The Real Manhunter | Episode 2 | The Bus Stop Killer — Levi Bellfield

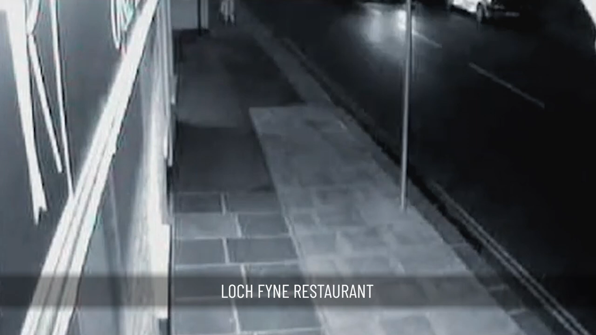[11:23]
There were three or four static CCTV cameras, one at the Lock Fine restaurant.
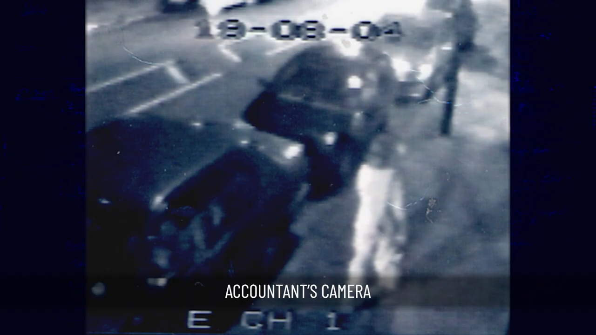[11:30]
There was an accountant that had CCTV as well.
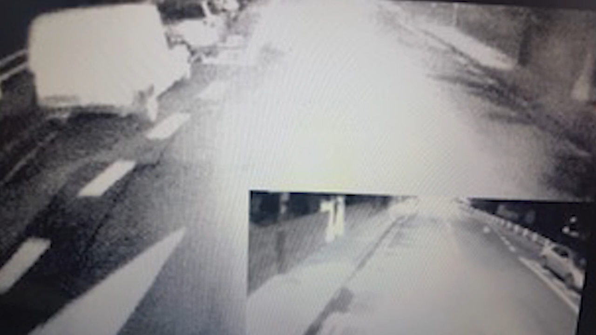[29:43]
One of the most crucial parts of the CCTV was a bus camera that picked up a white van parked alongside the green. At almost exactly the time that Amelie must have been being murdered, there was a little white van parked just over there, the other side of the cricket pavilion. It was was only there for less than 8 minutes. And by going back to other CCTV earlier in the evening and slightly afterwards,
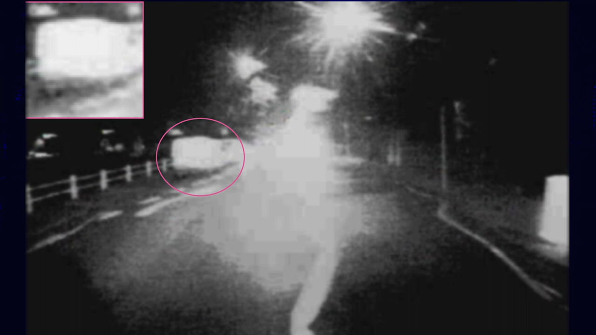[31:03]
which made it easily identifiable on CCTV.
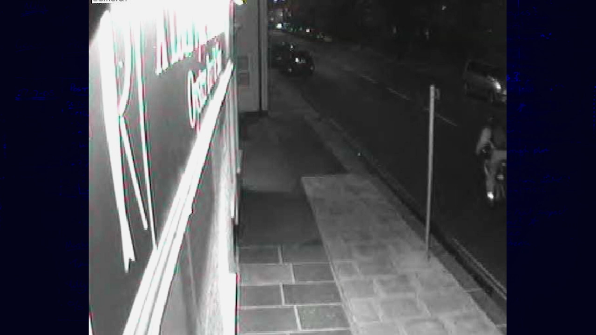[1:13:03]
sort of two frames later, there's Simon Redstone on his bike, so that corroborated that as well.